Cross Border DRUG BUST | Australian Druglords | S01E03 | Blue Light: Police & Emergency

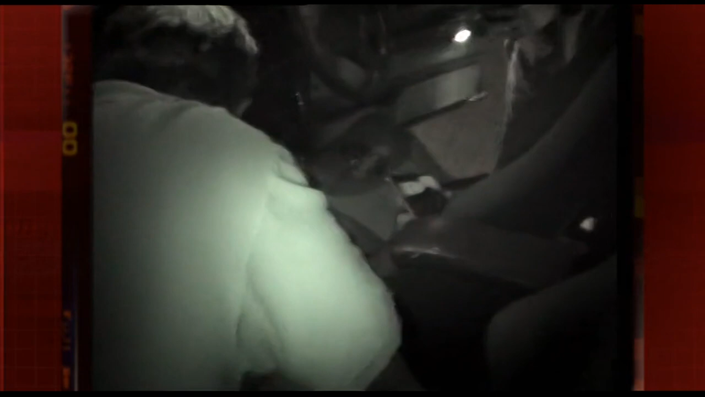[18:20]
And police suspect this man is the courier.
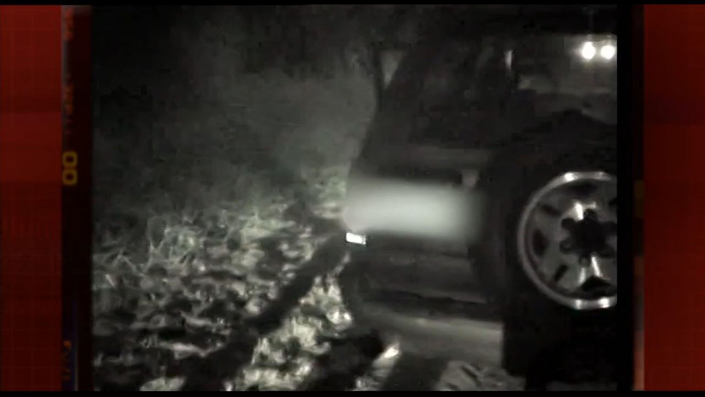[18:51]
And police suspect the driver of this car is transporting the pills to the Gold Coast just in time for Indy.
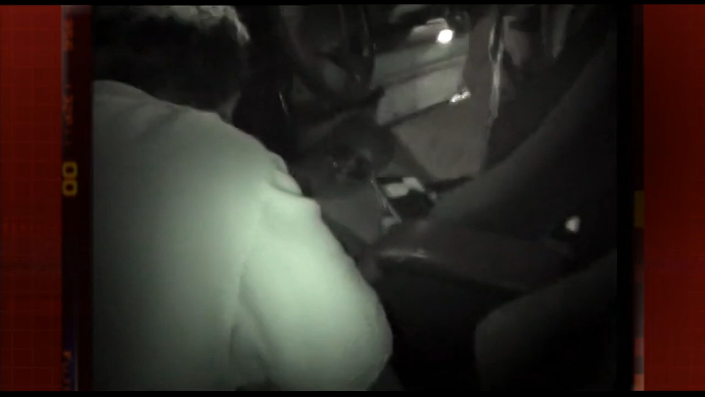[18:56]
The courier is Daniel Saunders.
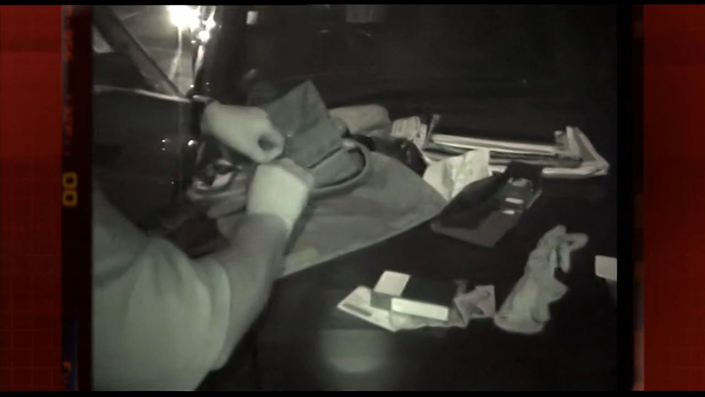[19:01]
Now police need to find his stash.
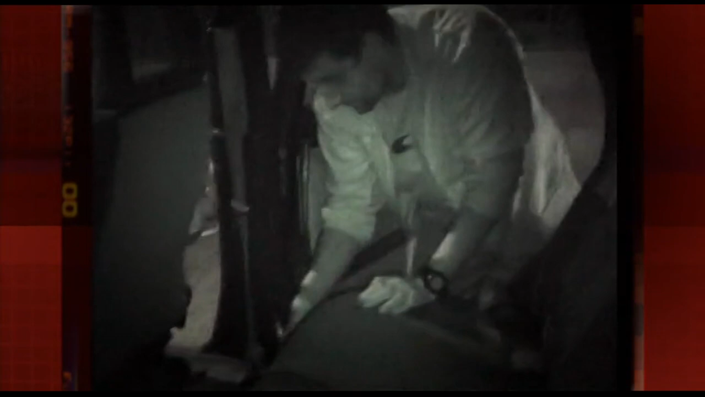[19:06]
There's nothing there as yet, but we have no video to search.
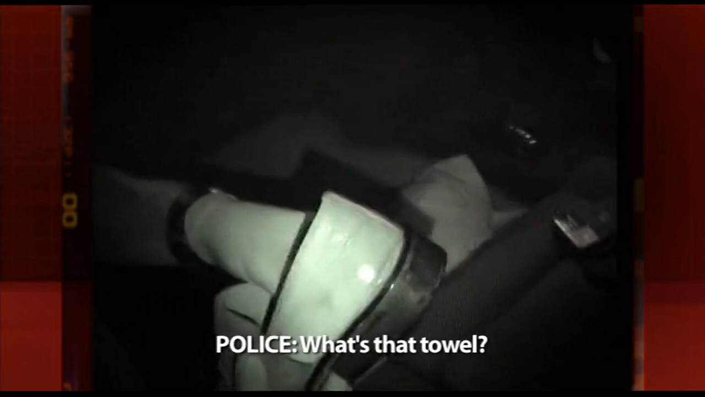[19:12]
That's a towel. I've just gotten out of here. It's just there when I tried the towel.
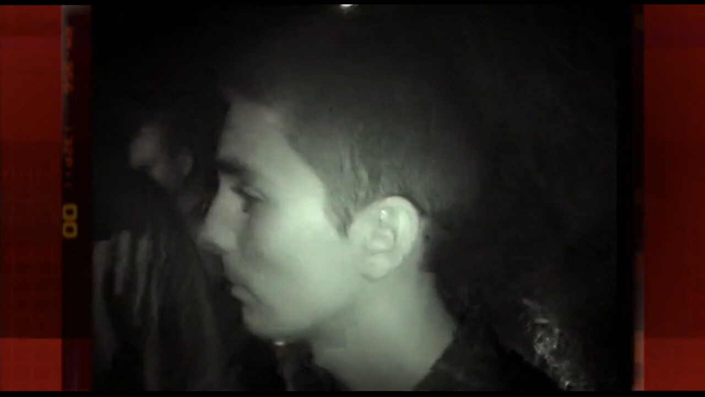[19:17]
But police know exactly what it is. It's the 3,000 ecstasy pills.